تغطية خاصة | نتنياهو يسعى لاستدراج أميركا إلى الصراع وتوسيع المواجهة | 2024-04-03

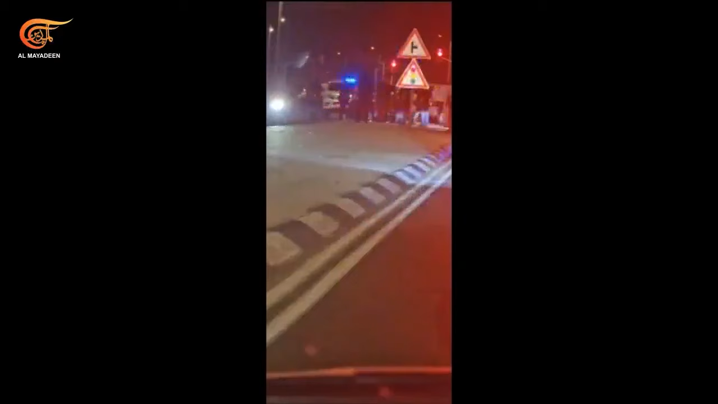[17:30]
مباشرة يعني من مكان تنفيذ العملية عملية الدهس في كوغاف يائير هذه الصور من مكان عملية الدهس حيث وصيب أربعة وأربعة إسرائيليين وأحدهم بجراح خطرة قرب قلقيليا ويبدو بأنه في داخل أراضي الثمانية وأربعين وليس في الضفة المحتلة بحسب الموقع الذي تتحدث عنه